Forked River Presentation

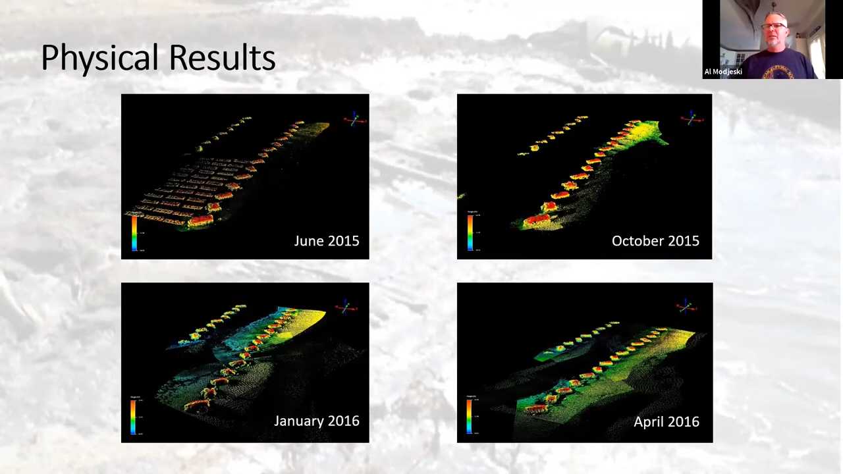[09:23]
And it's showing us that the, the, we are reducing the wave energy and we are starting to put sand on these beaches naturally and accrete it and raising that elevation ever so slightly each, each year. But we do have another thing down in Delaware Bay that we took into consideration when we were looking at the design for Barnegat Bay is ice.